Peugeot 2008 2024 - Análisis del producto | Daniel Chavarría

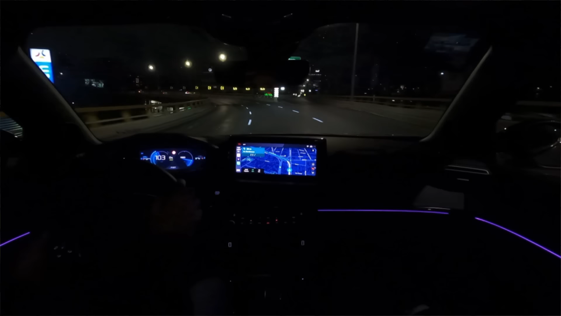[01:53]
Podría calificar estos faros como los mejores de la categoría.